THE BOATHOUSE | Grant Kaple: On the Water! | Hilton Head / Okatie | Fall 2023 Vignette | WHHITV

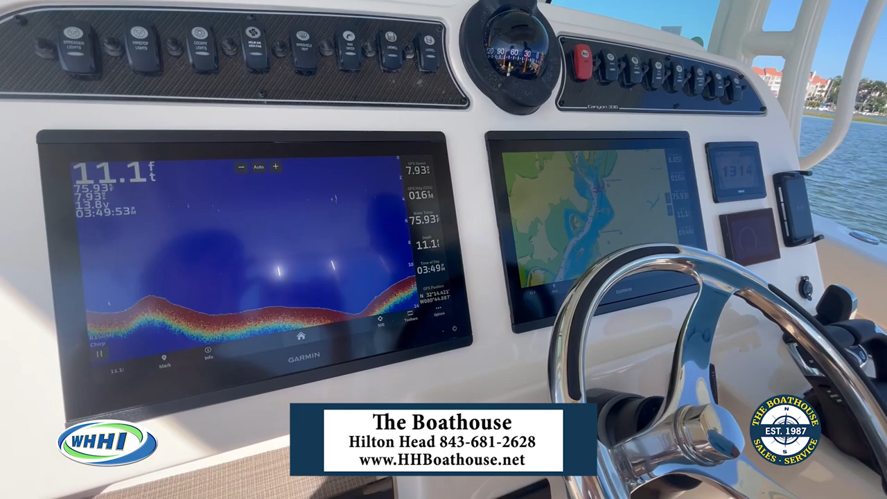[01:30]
On screen: depth 11.1 ft
It creates a route for you and then you tell the boat to follow the route.